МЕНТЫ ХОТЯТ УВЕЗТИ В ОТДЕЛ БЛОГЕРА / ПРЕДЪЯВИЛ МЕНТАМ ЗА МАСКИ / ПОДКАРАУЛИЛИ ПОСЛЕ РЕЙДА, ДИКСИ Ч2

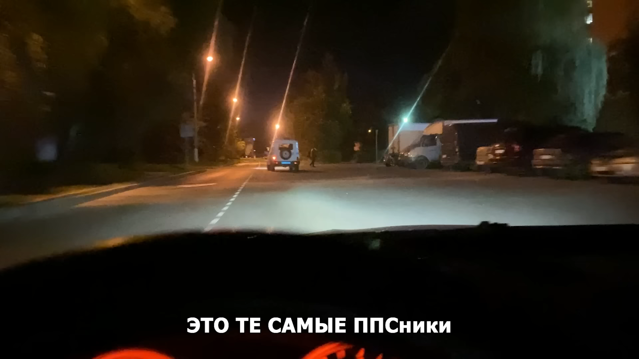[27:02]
А вот и полицейская машина, смотрите. Оп-оп-оп, уезжают, уезжают, уезжают. Когда мы вышли из магазина, полицейская машина отъехала, то есть их уже не было.